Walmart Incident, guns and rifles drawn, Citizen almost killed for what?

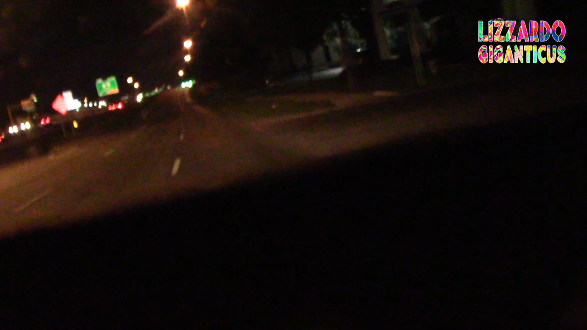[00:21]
and they were going away from the area that the helicopter is now. So, cause that's where I was, man. That's next, that's Walmart.